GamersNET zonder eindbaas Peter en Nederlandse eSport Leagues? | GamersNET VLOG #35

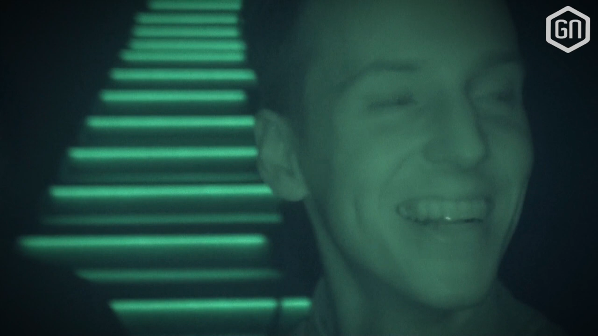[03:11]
Wij staan hier momenteel in de zaal. Het is pikdonker, dus vandaar een nachtshot.